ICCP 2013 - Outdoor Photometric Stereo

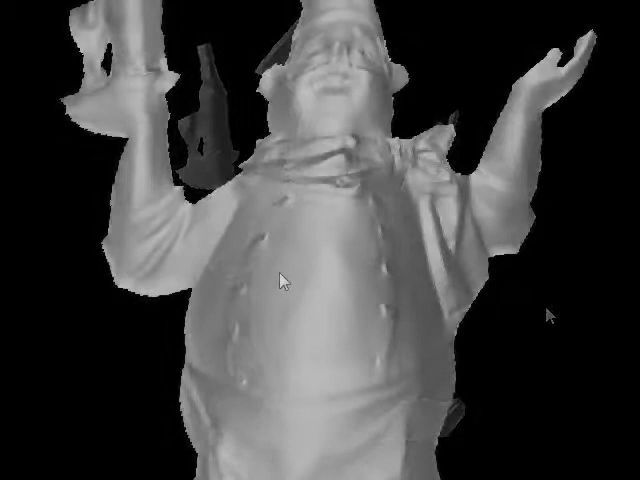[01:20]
One can see the subtle details of the face, like the eyes and the eyebrows.